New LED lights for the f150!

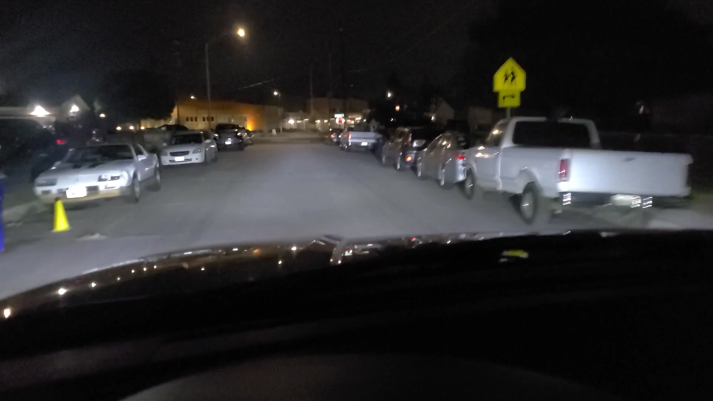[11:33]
But before, everything was like dim. Um. And just, I don't know. I couldn't see as far. But, now for sure I can see pretty nicely.